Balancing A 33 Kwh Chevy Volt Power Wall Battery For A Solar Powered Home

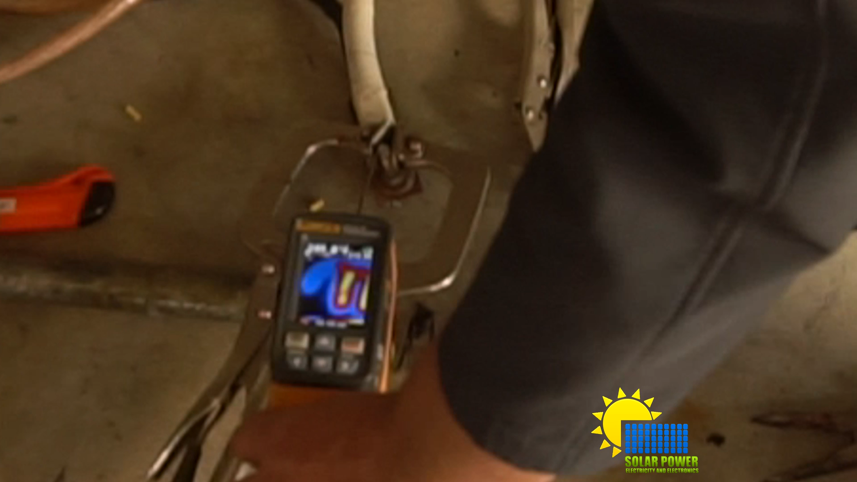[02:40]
let's see here that'll probably improve because it'd be out of focus we've got 313
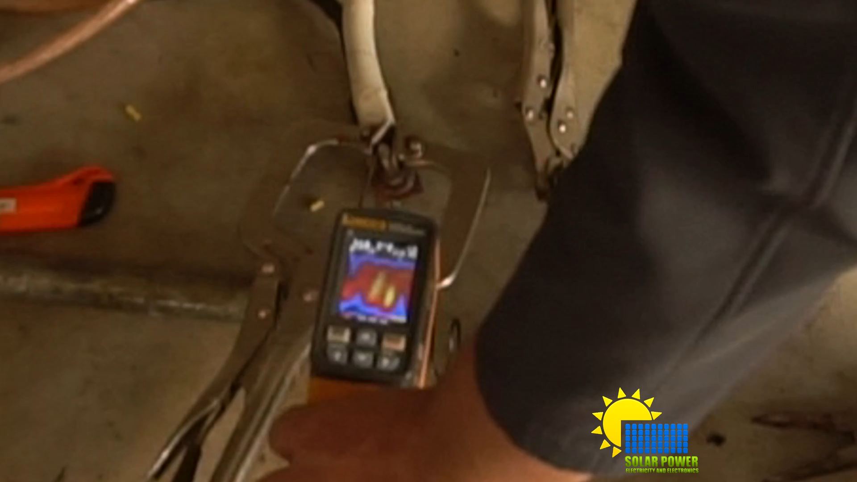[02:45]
318 degrees so it's super hot a lot of energy going into this inductor we're using it as a